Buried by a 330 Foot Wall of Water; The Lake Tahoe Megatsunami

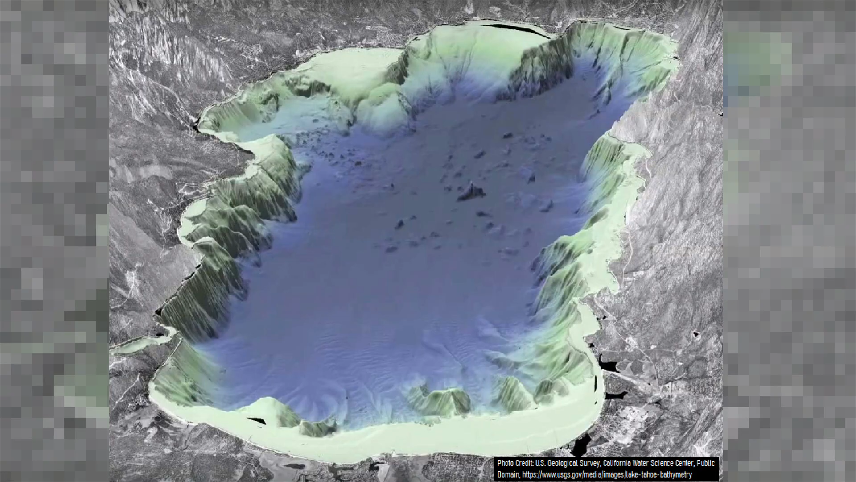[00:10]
massive chunks of what was originally a hillside, some of which are more than a mile across, lay on the lake floor.
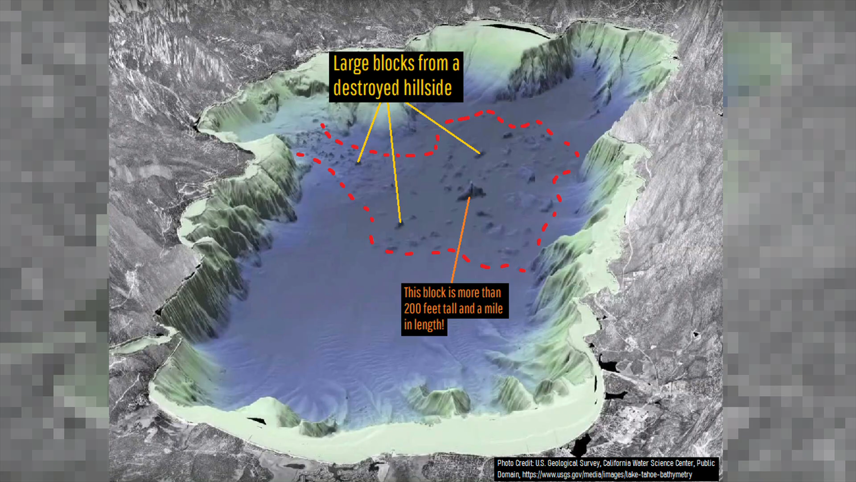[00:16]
Adding to this, large out of place boulders of rock can be found up to 34 miles downstream in the Truckee River.